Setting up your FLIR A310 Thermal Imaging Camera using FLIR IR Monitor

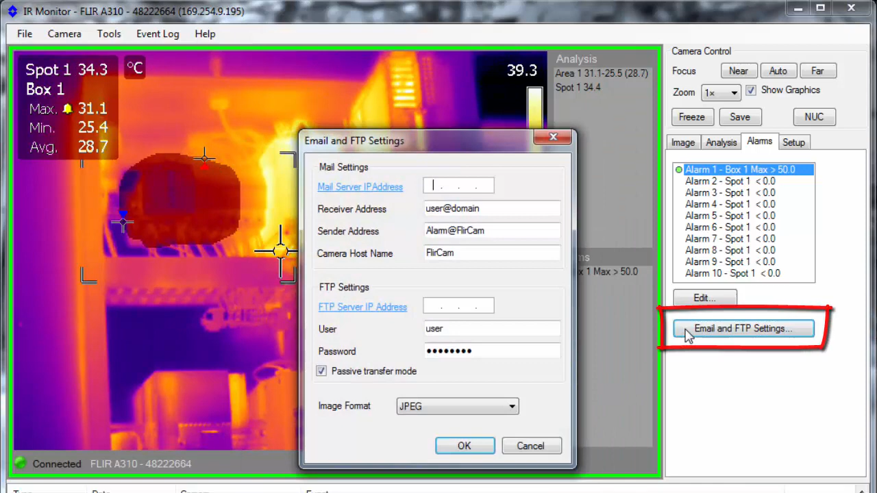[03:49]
On screen: max 31.1°C
The Setup tab has the object parameters for the whole image, and the camera regional settings.
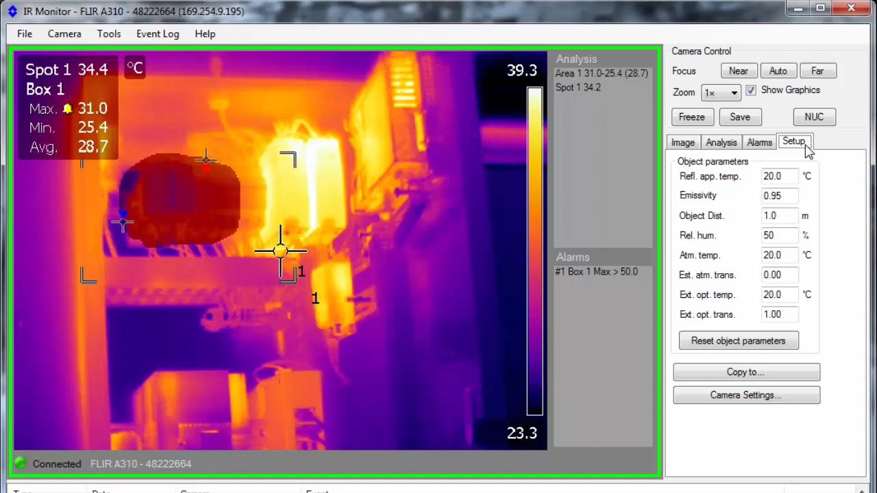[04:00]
On screen: max 31.0°C, min 25.4°C, scale top 39.3°C, scale bottom 23.3°C
Click Camera Settings to set units, date, time, and at the time server if required.
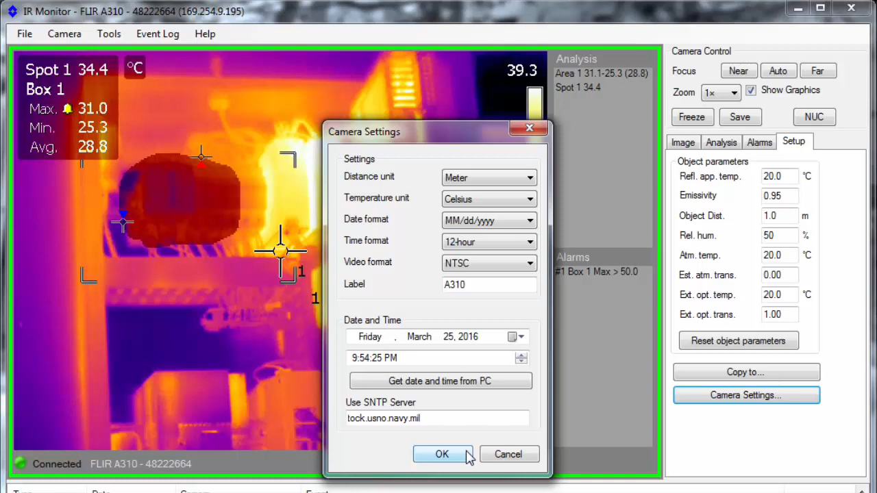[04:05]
On screen: spot 34.4°C, max 31.0°C, min 25.3°C
Now that your A310 has been set up, you can close the A310 monitor and work on your integration. increasing information.